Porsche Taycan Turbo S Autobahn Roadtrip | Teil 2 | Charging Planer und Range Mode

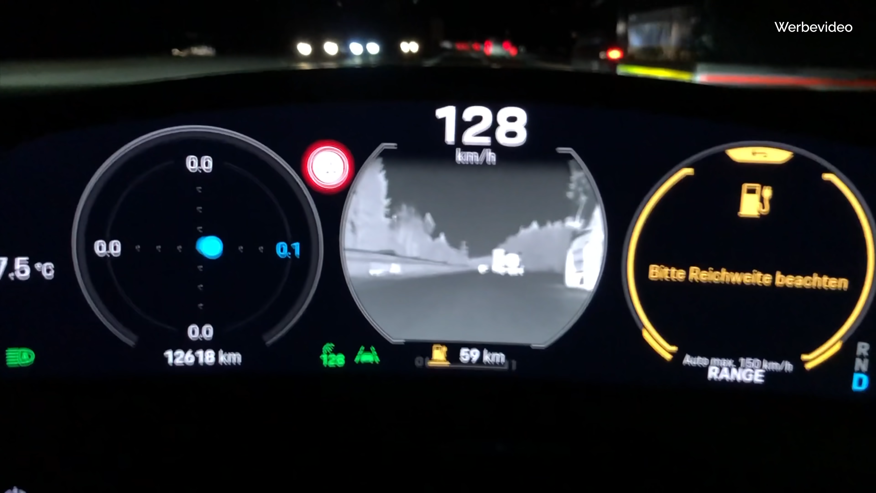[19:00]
Und natürlich war auch der Nachtsichtassistent an Bord eine richtig gute Sache. Man fühlt sich nachts doch ein Stückchen sicherer.